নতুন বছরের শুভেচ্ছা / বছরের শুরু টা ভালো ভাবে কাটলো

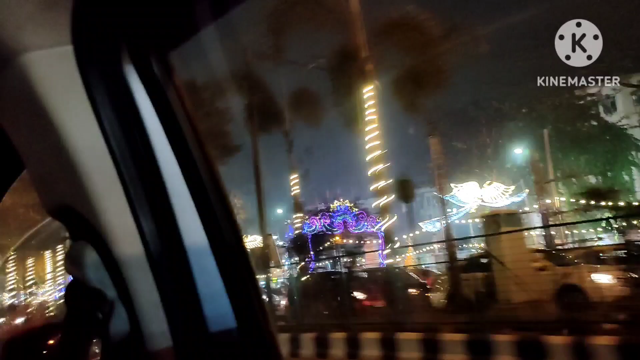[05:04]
ভালো লাগে বেশ রাস্তাঘাটে এরকম সুন্দর আলো, সারা বছর তো এত আলো টালো থাকে না। তো চলো আস্তে আস্তে বাড়ির দিকে রওনা দিই,